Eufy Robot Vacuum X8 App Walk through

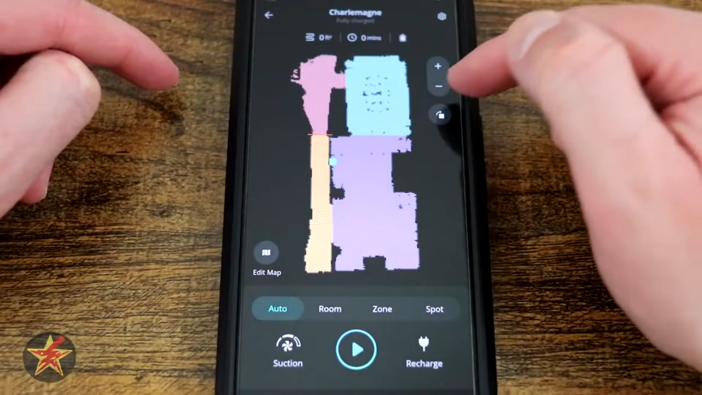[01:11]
You have a plus and minus sign over here on the right. So you can zoom in and zoom out, or you can also pinch to zoom to zoom in and out. You also have this icon right here. This actually rotates the map around.
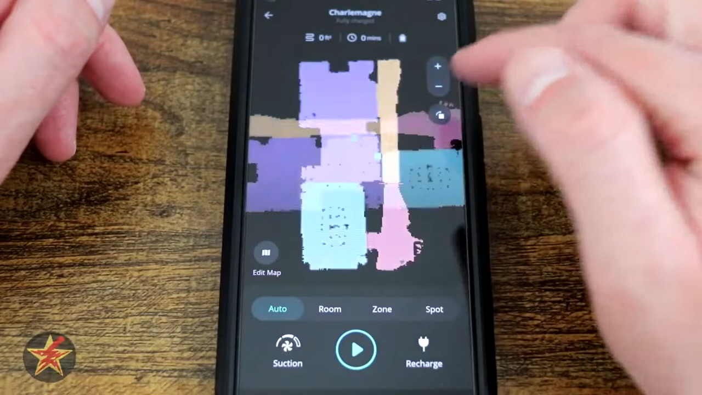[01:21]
So for me, when it created this map, this is the way it had it oriented.
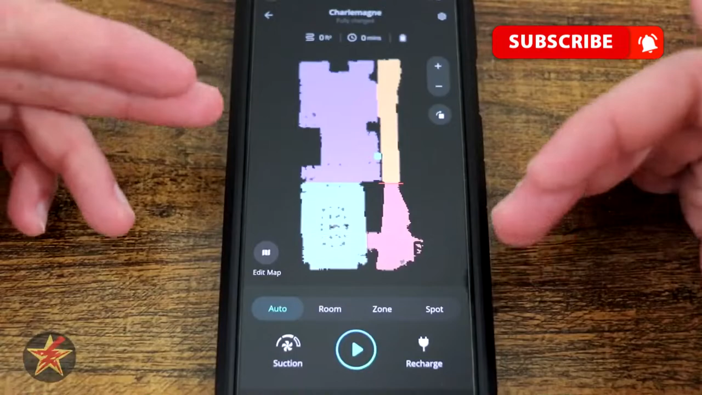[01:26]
Well, for me and the way my brain works and my home, I generally look at this as this is how my layout is.
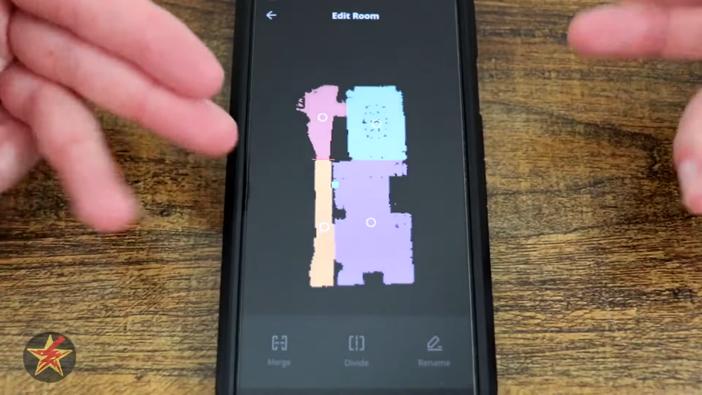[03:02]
It is a little less sensitive than some other RoboVacs that I've tried in the past. And coming back one more time, we have our no-go zones. And here you go. This is your robot's radius right there.